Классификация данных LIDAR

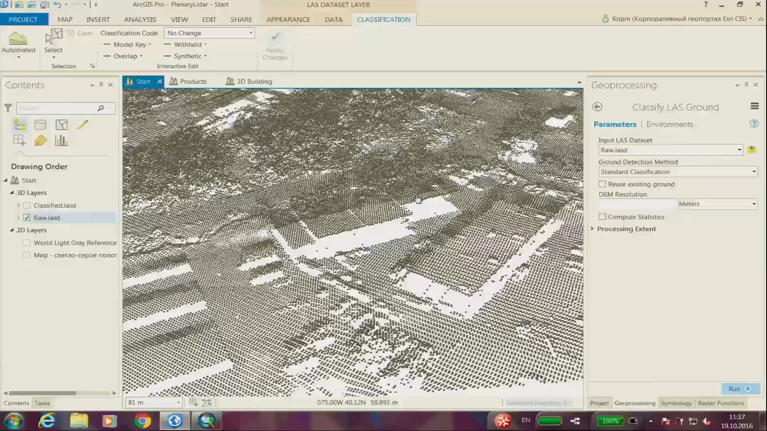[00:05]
В Argus есть достаточно развитые средства визуализации лидарных данных, но всегда хотелось бы большего.
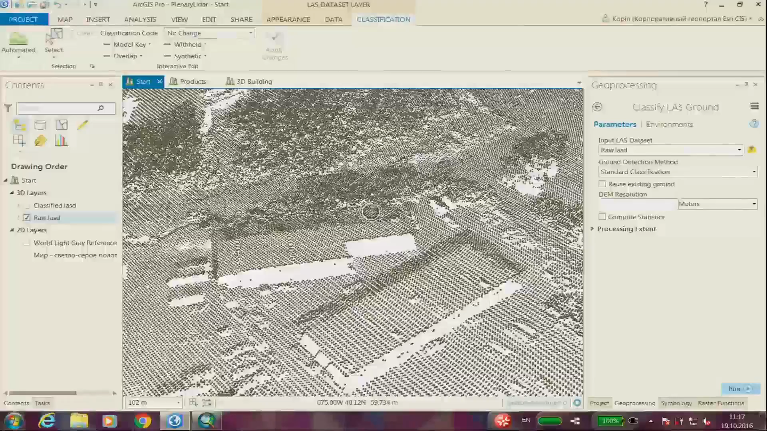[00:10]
То есть не только посмотреть на эти облака точек, но и извлечь из них некую полезную информацию, желательно в векторном виде. Например, мы здесь в этих облаках видим строение, и хотелось бы хотя бы получить их контуры, чтобы потом загрузить в основную GIS-систему. В последних версиях Argus, в десктопе и в Argus Pro появились новые инструменты классификации лидарных данных.
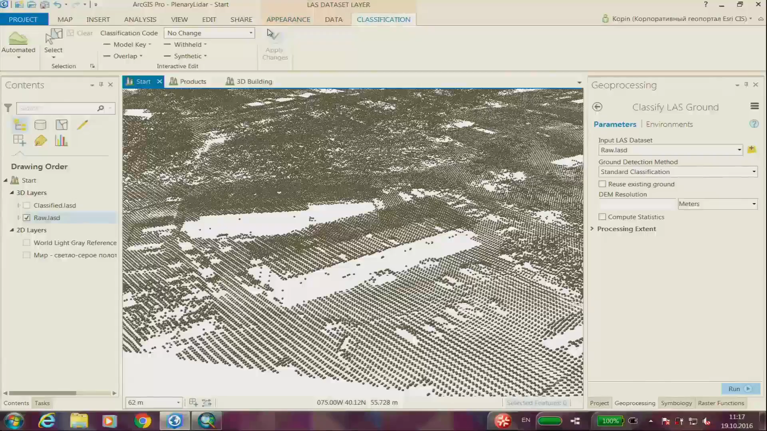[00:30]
Вы сейчас видите облако точек без классификации,
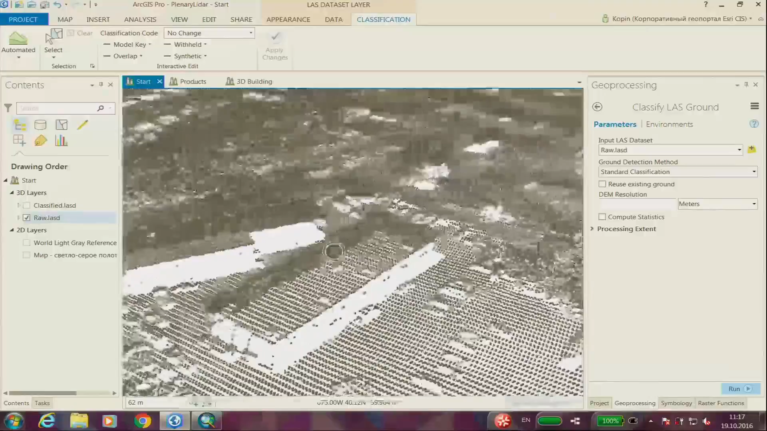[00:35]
то есть у каждой точки нет никаких атрибутов. И перейдя в соответствующие панели, вы увидите два новых инструмента, Classify Ground и Classify Building.
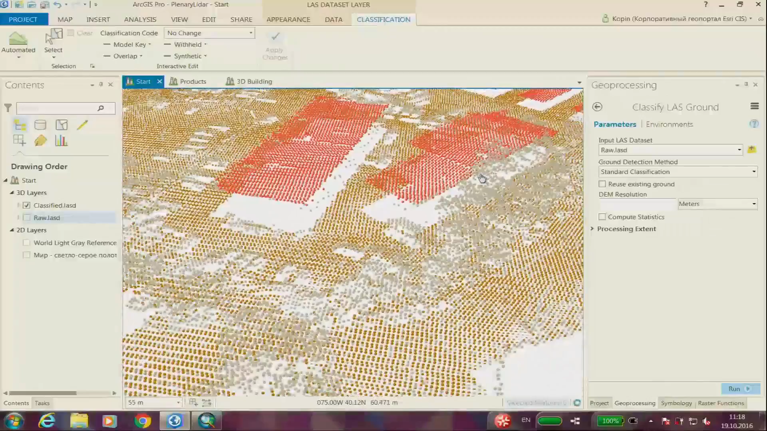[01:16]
Инструменты не требуют тонкой настройки, делают практически все автоматически.
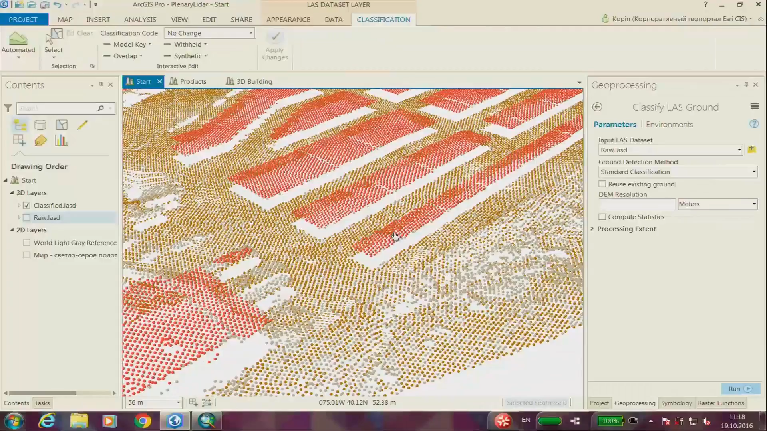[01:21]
Там есть некоторые параметры, но их количество минимальное. И что можно дальше сделать с этими результатами? Можно, например, загрузить их в растр и
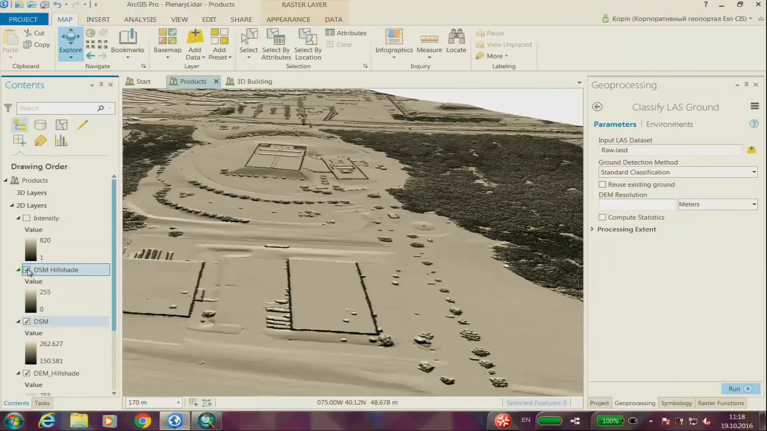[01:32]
первым делом получить цифровую модель рельефа.
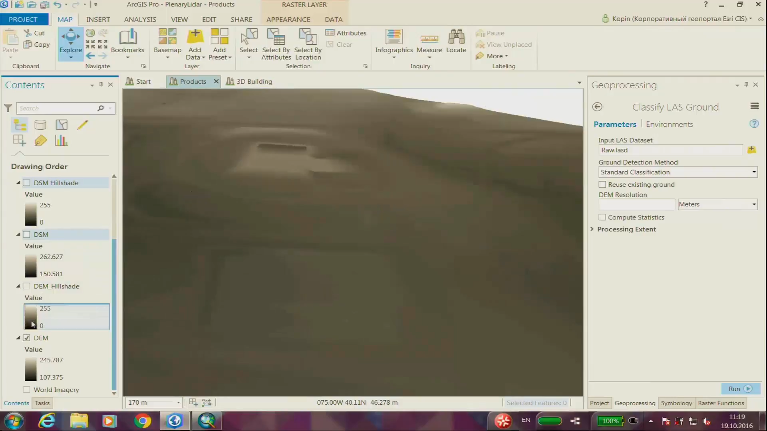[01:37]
Можно включить отмывку, смотреть, насколько она качественная.
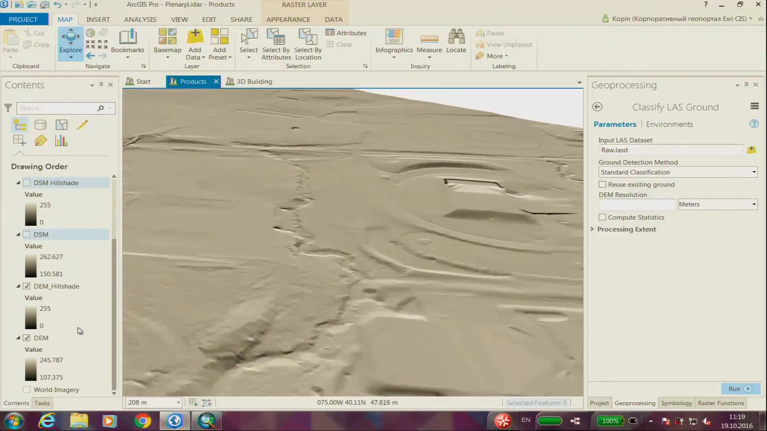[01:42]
Можно смотреть на цифровую модель местности, где каждому пикселю соответствует высота здания или дерева.
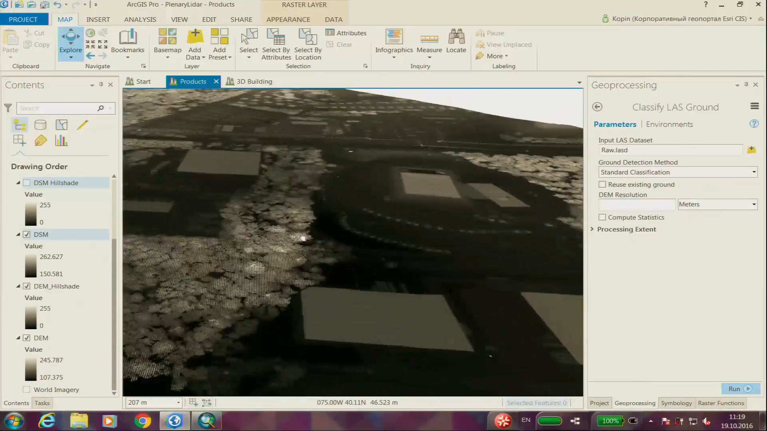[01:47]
Тоже можно включить отмывку.
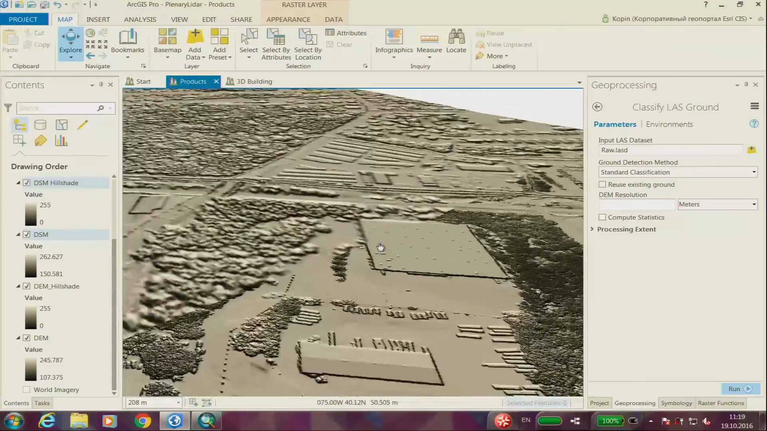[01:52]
И можно сделать растровый продукт, в котором показана яркость отраженного сигнала.